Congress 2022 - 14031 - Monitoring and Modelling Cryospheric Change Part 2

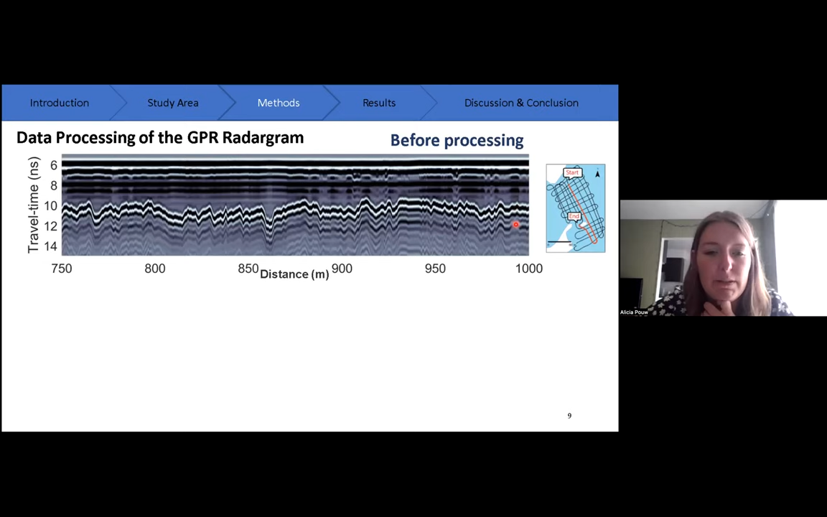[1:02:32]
gram along a 250 meter transect on landing length so the exact location can be seen here on the right in the map so looking at this radar gram we see a lot of noise we see the direct wave which is covering the snow ice interface as with shallow snow it's challenging to identify the snow ice boundary because of this interference between that direct wave and the reflection from the snow ice boundary but then we can see the ice water interface very clearly so what we did is we applied a bandpass filter a time zero correction and a
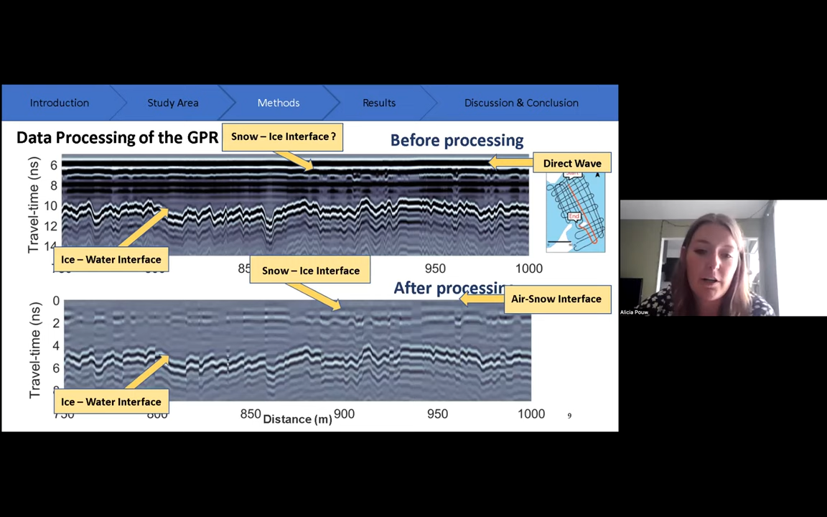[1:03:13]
simple background subtraction that cleaned up the radar gram to this here and so now we can clearly see the air snow snow ice and ice water interface then through adapting an algorithm we automatically picked the two-way travel time at these interfaces which we can see here so we have the blue lines showing these two-way travel time pics